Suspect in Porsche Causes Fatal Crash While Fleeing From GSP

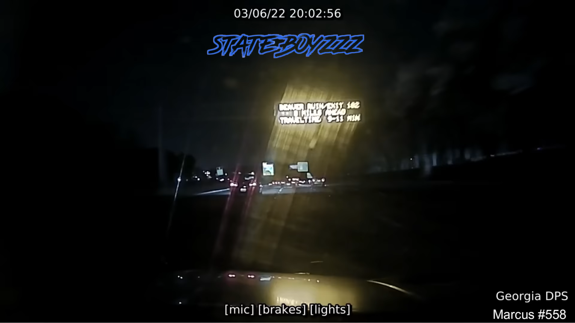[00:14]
85 northbound for 95, exit 94 with a silver and colored Porsche. Georgia tag, X-ray Queen Tom 166. X-ray Queen Tom 166 to Georgia.
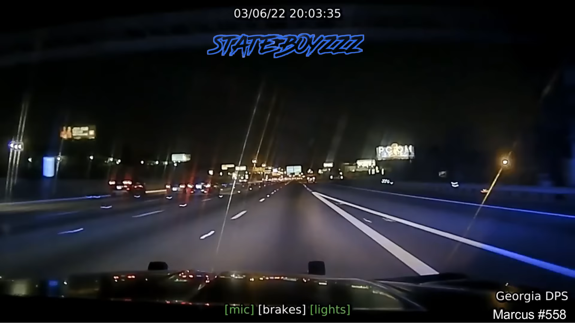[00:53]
Northbound coming up to exit 96. He's an HOV. North Crest Road 96. Still northbound, number one lane. Clear, northbound, number one lane.
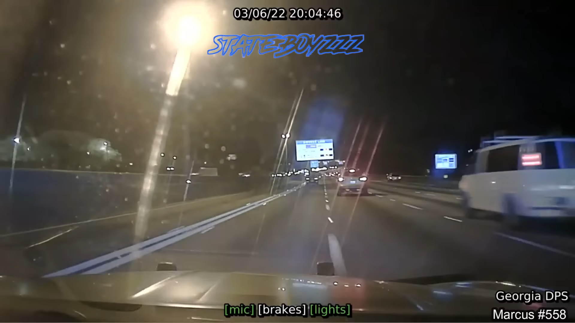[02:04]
He's still going northbound. I can still see him. The traffic in the road bad. I'm in the HOV, number one lane. Continuing northbound. Traffic bad. Looks like he's jumping towards exit 99.
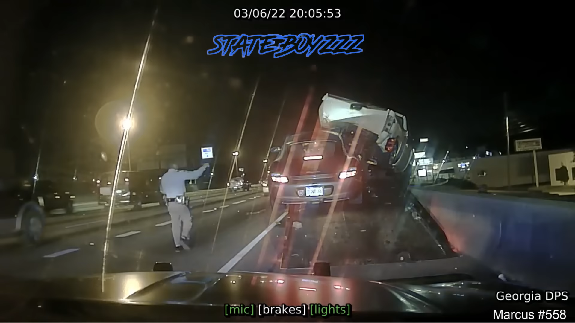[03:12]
Hey, show me your hand! Both of them! Don't fucking move! Hey, somebody over there! Somebody over there! This guy hit somebody and it, you see him? Oh, shit! You stupid motherfucker! Don't you goddamn move! I think he's... 558, Marietta. Go ahead and start. Skirt. He struck a truck.